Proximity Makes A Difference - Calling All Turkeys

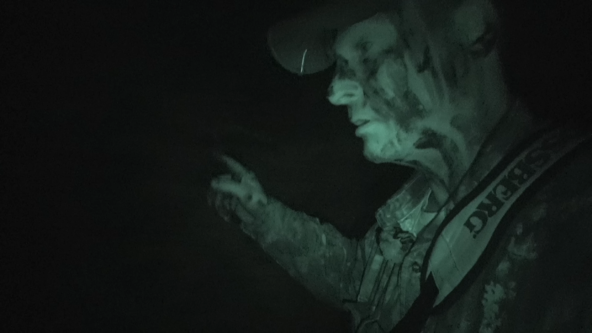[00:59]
If that's the case, then I think I got enough time to get there before it gets too light.
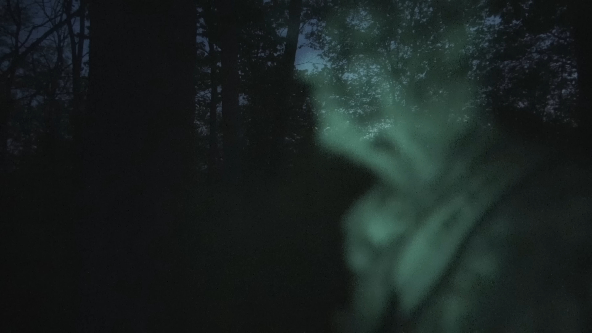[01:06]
This gobbler must be on a different ridge, because this one here is basically looks like an old clear cut.